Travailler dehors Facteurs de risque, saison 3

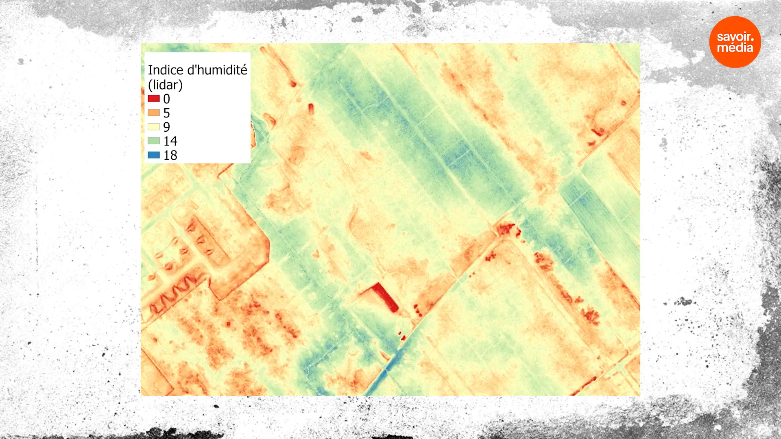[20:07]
On utilise plusieurs données cartographiques qui peuvent provenir de satellites ou d'avions, par exemple,